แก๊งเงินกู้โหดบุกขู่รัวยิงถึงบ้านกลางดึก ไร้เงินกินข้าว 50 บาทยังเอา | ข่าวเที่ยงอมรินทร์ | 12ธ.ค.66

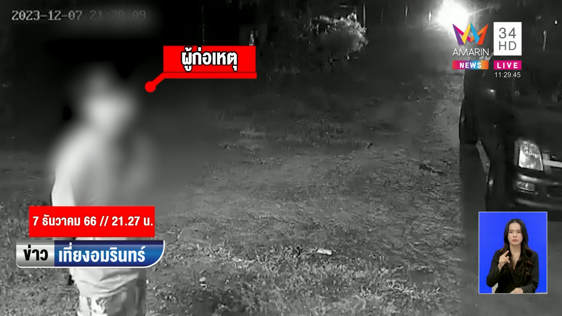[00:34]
ที่เป็นลูกนี่เอา感謝ปูดก่ Garageลังจากนั้นมา ผ่านไป señ่วงแรกนะครับคุณผู้ชมครับช่วง 3 ทุ่ม ไม่เท่าไหร่แต่กลุ่มคนที่เป็นเงินกู้